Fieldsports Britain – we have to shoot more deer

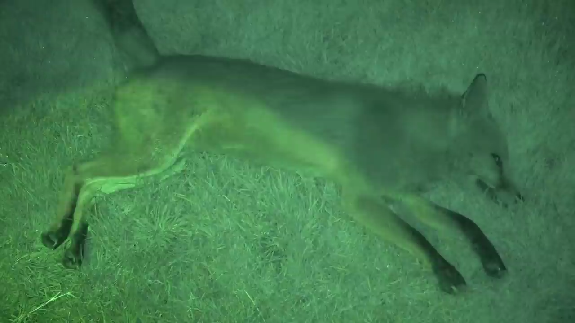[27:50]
I think a lot of them are young ones. But that dog fox we shot, he's a slightly older one, because he knew something was up and he wouldn't stick his head up above the grass, so eventually he did stick his head up.